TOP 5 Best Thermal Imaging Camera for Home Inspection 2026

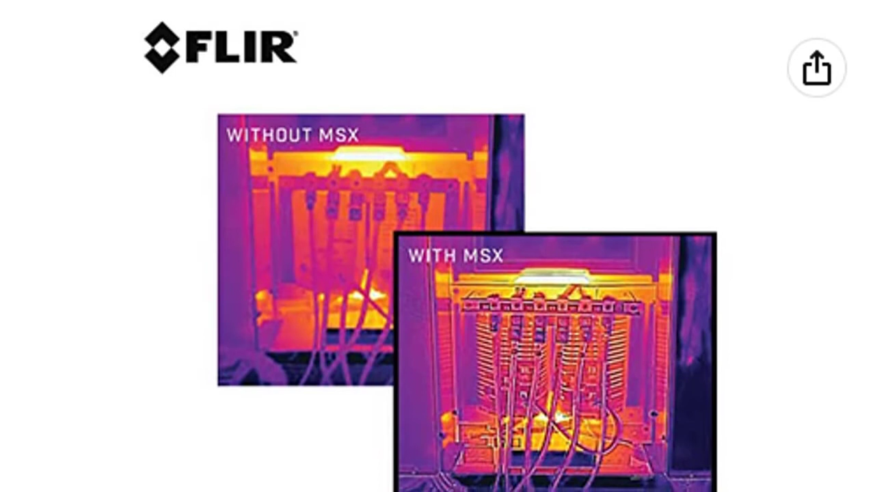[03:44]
with internal storage for up to 50,000 images and rechargeable Li-Ion battery and drop-tested.
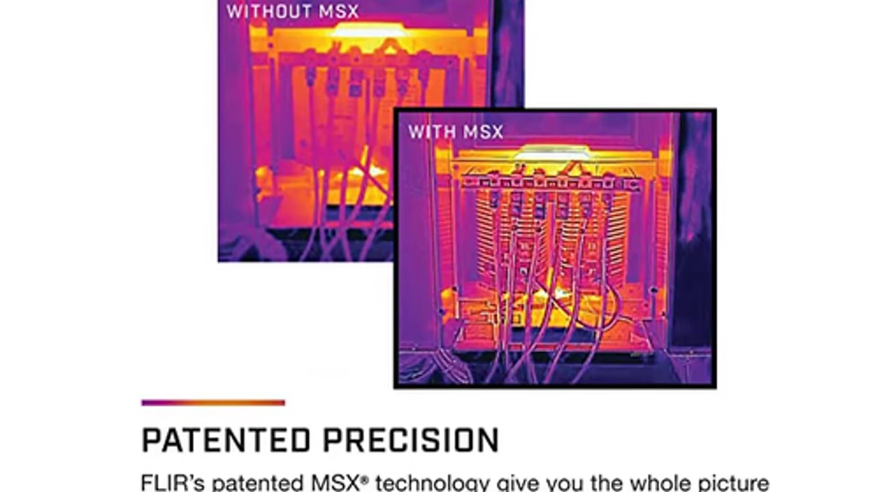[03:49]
Portable design with easy-to-use buttons and settings help you complete the job quickly and stress-free.
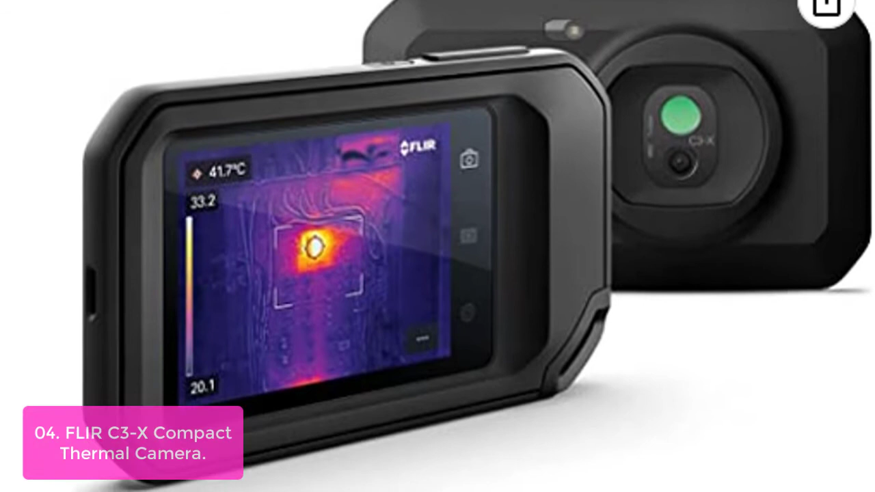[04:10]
On screen: spot 41.7°C
facility, HVAC-slash-R, electrical repair, and other troubleshooting applications.
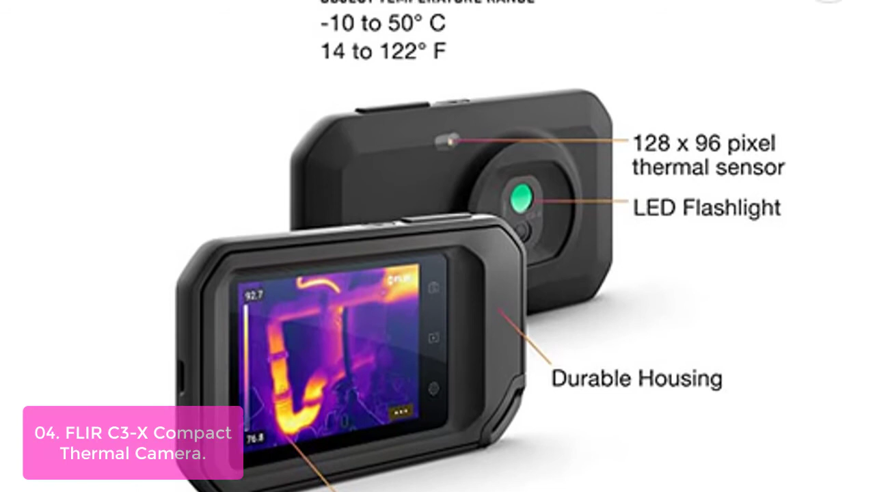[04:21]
The CX Series new models feature built-in FLIR Ignite cloud connectivity that allows direct data transfer, storage, and backup.
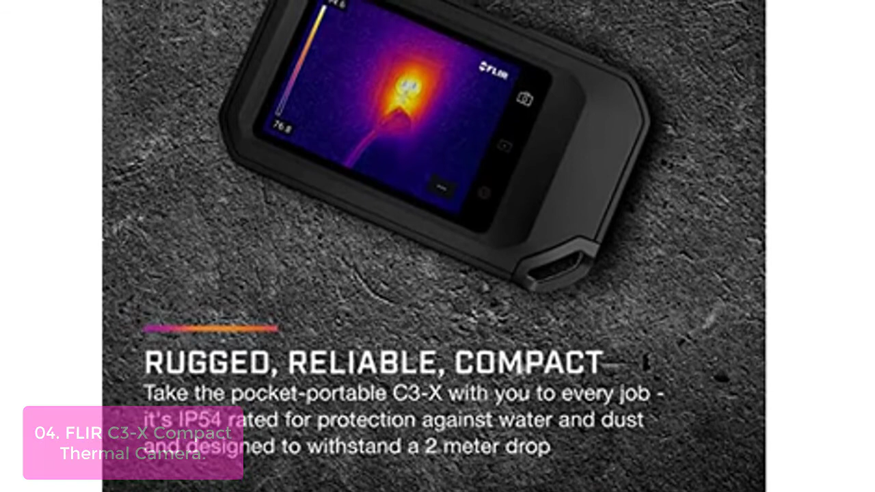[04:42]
even when you don't have much ambient light.
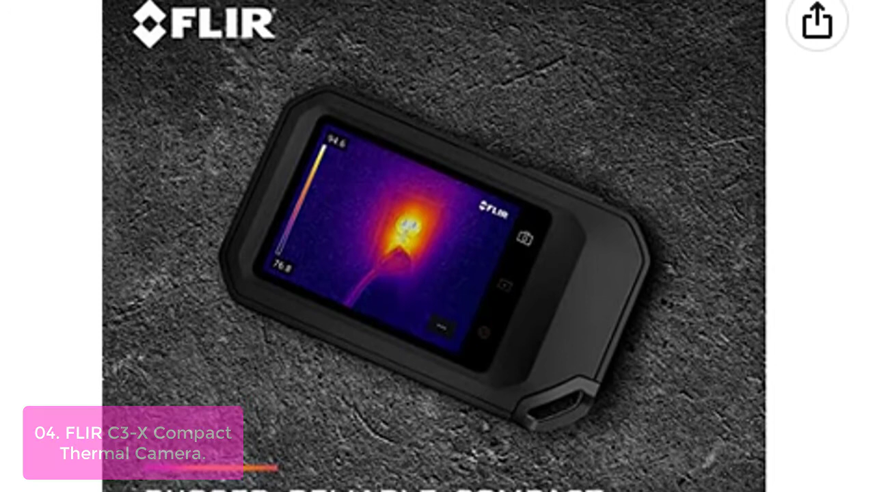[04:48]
Discover the power of FLIR's most powerful and high-performance thermal camera.
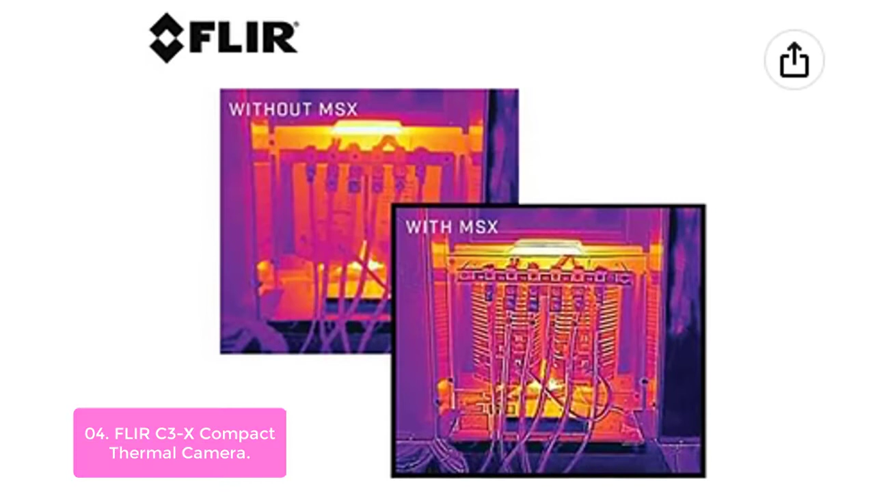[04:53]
The C3X is a compact thermal camera that gives you the visual edge when you need it most.
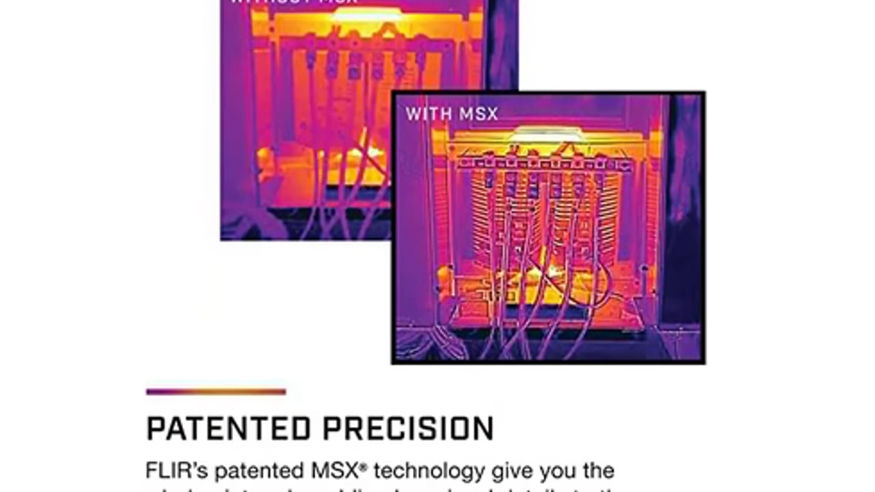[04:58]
This powerful built-in FLIR Ignite cloud connectivity allows data transfer, storage,
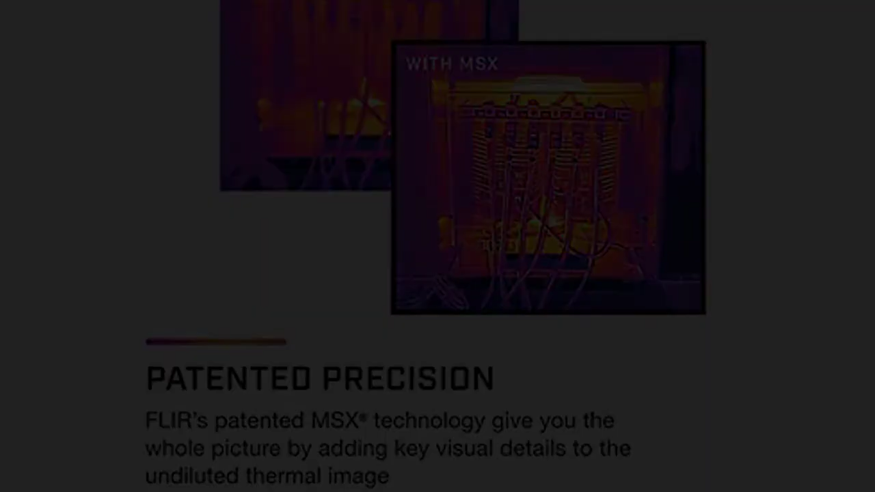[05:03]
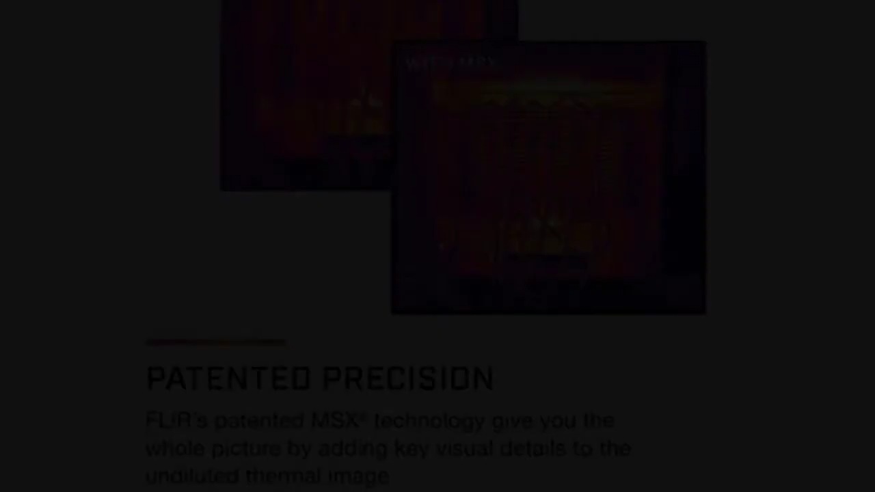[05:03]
and backup directly to your phone or tablet so you can make immediate decisions based on footage captured in a challenging environment. Once standalone device loaded with features, you can now fit an entire toolbox in your pocket.
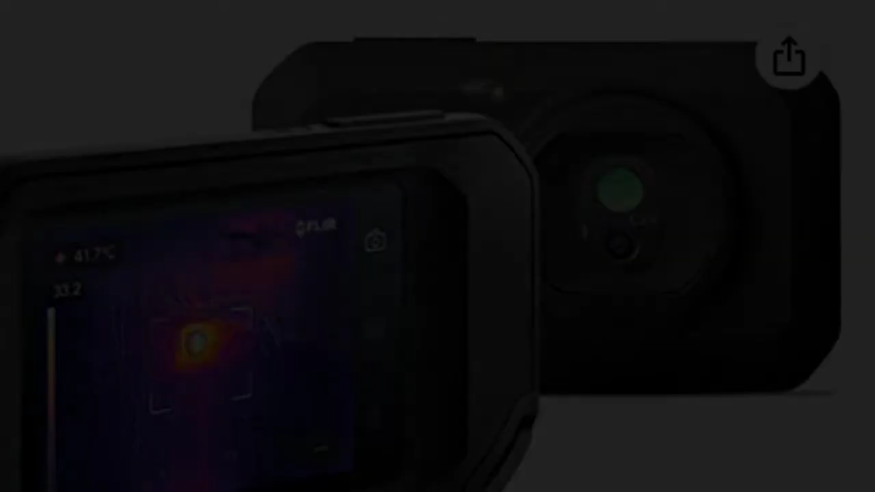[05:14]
List number 5. FLIR ONE PRO LT iOS PRO Grade Thermal Camera FLIR ONE PRO